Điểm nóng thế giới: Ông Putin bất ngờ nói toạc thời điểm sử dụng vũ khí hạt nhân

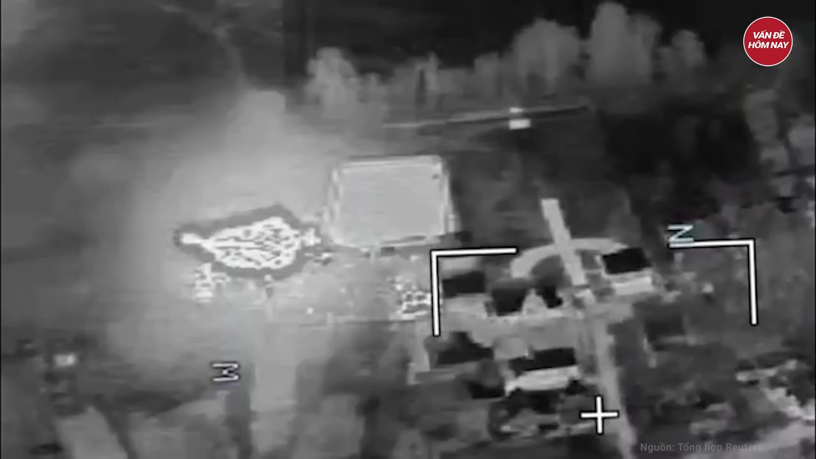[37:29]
nã tên lửa chiến thuật lục quân Atak MS và các sân bay quân sự Nga
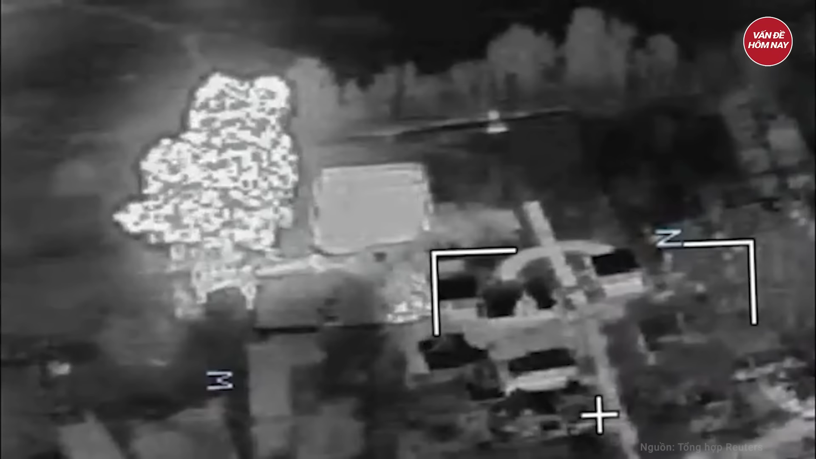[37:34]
Ông cũng cho hay Rocket Himes đã đánh trúng và pháo hủy một số bệ phóng tên lửa phòng không Nga ở vùng Benkorod cách biên giới Ukraine hơn 30 km